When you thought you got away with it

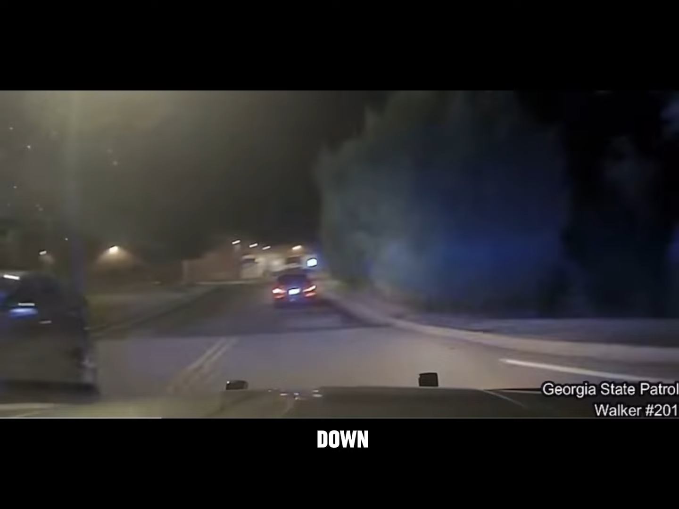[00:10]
beating town on a run from the cops. There you go in the parking lot of Kroger's.
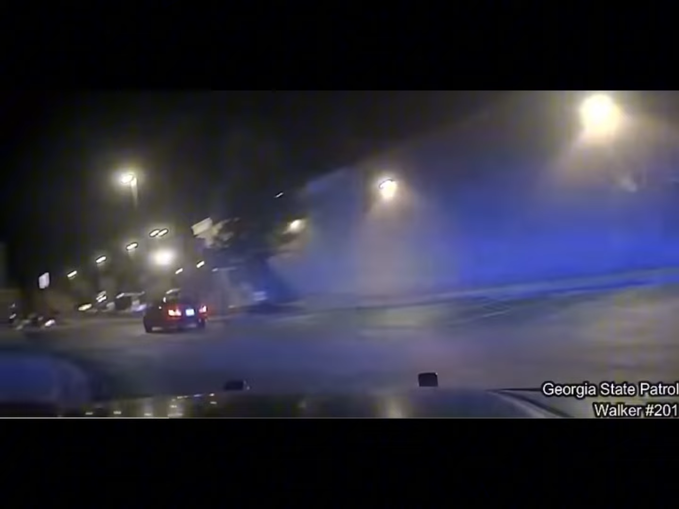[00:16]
Yeah, it's a fast car. And he's swerving and turning and letting the cops spin their heads.
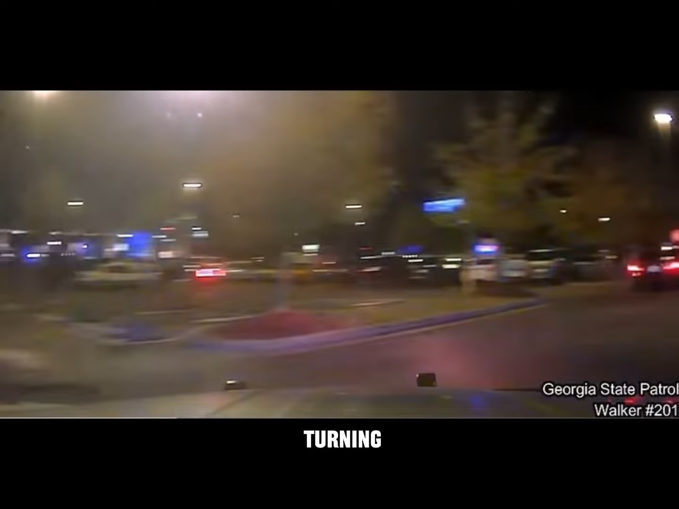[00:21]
And he's riding, he's riding, he's riding.
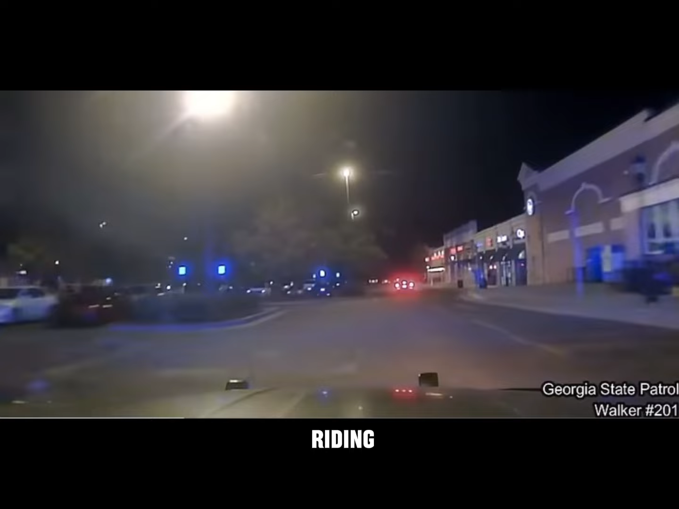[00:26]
And he's doing like 40 in the parking lot. Yeah.
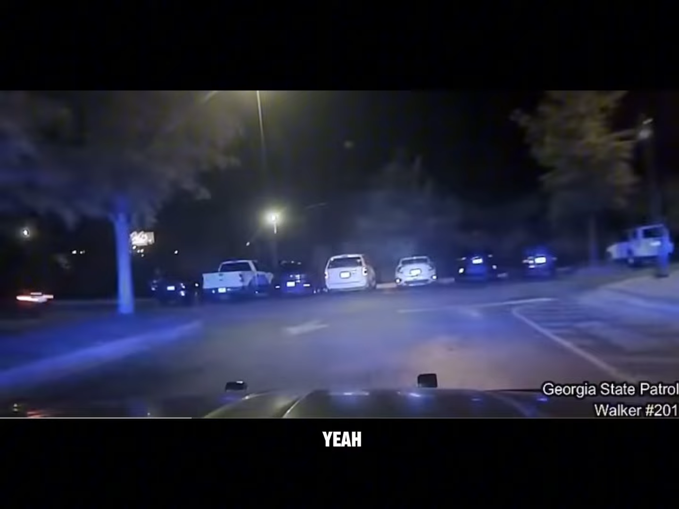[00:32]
And they still can't catch this sucker. And he's moving, he's moving, he's moving. He's trying to get home though. He had an emergency. Real emergency. Talking number two bathroom emergency. Yeah, and he got on the streets. Whoa. Watch this, watch it, watch this, watch him, watch him, watch him, watch him.
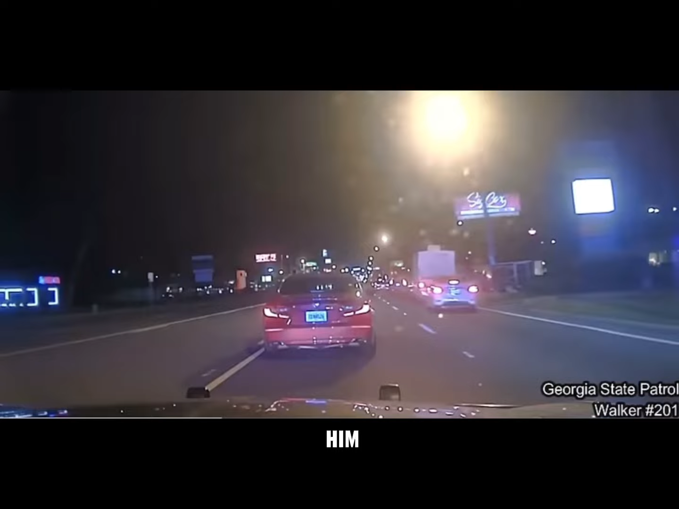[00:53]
He can handle that car though. That got some good handles. Whoever drives a 2022 Honda Accord, I salute you. The car got some good handles, man. Watch him, watch him. Put the brakes on. Swerve, swerve, swerve, swerve. Oh, yeah, he's crossing them up like he on a basketball court. But he's gonna get away. He's gonna get away. What's he putting him for?
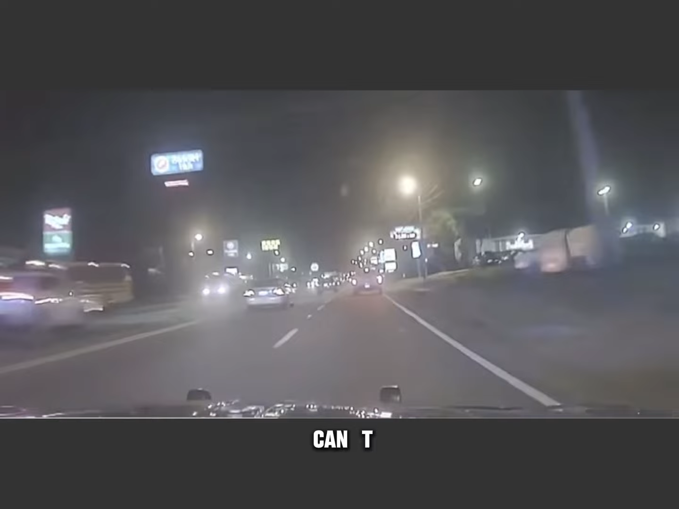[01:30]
Oh, they still can't catch him. They gonna catch him, but they still can't catch him. Like I say, he should have stopped at a Waffle House right there. There's running food strips on this. Oh, Burger King. There goes Burger King. Just lights. He's out of there. That man is gone. That man is out of there. Hope they catch him though.
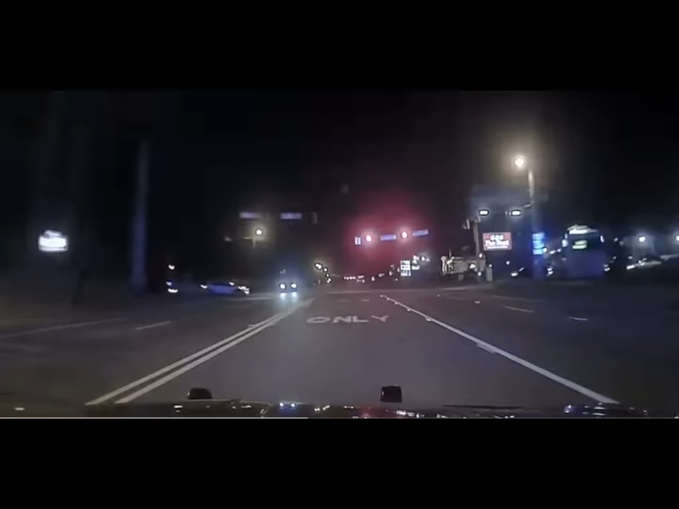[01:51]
He's flying. He's flying. No pit maneuvers tonight. No pit maneuvers. It was a stolen Honda Accord though. Stolen. I think he stole it from Walmart parking lot.
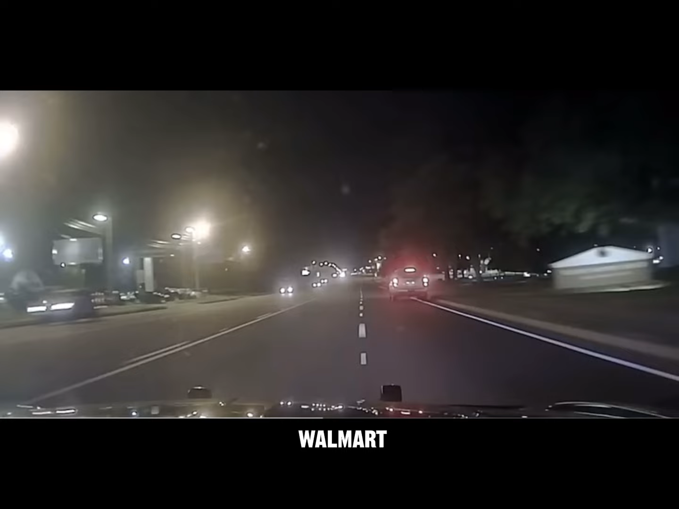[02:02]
But I think they got him right here.
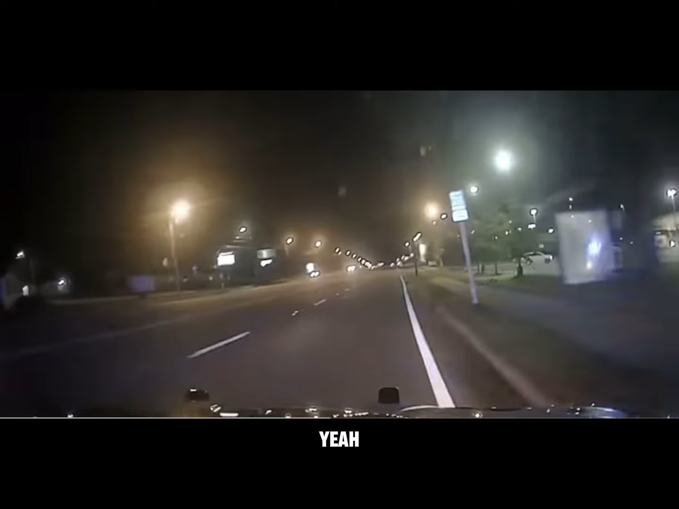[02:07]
Yeah, he ran up in that ditch right there. All right, they got him. He made a run for it. He made a run, but they're too slow, man. Watch the cop go in the parking lot in the right-hand corner. Oh, he got him. Oh, they got a runner.